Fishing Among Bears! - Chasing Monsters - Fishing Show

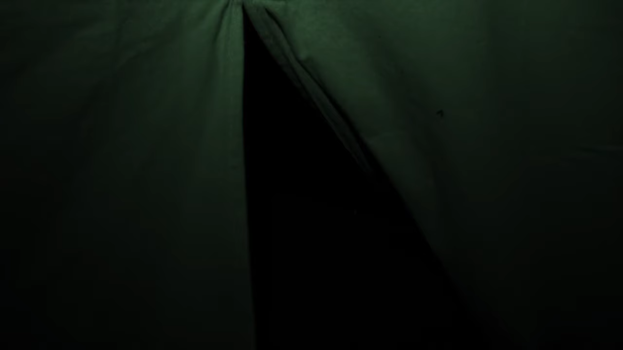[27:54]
Oh, bear, bear, right there, right there. Right there, bear. Man.
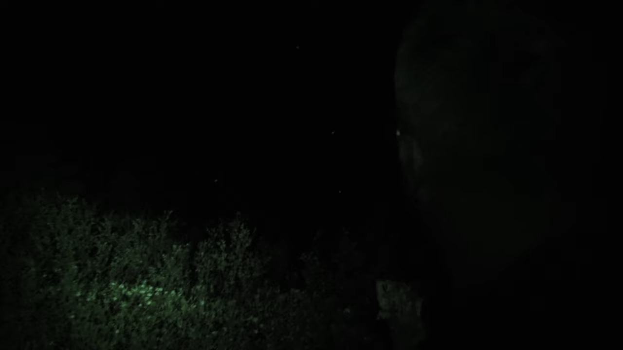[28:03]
Man. I'm missing a rod.
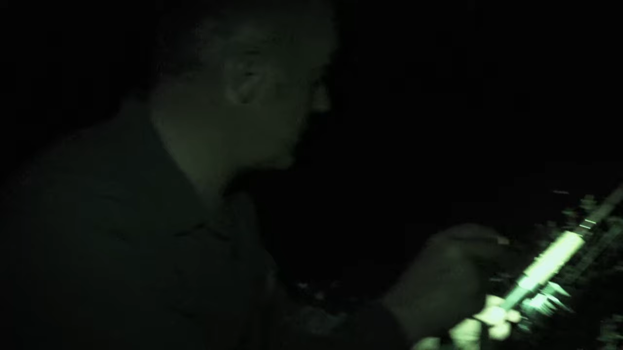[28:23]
Check out what he did to the rod. He chewed up on it.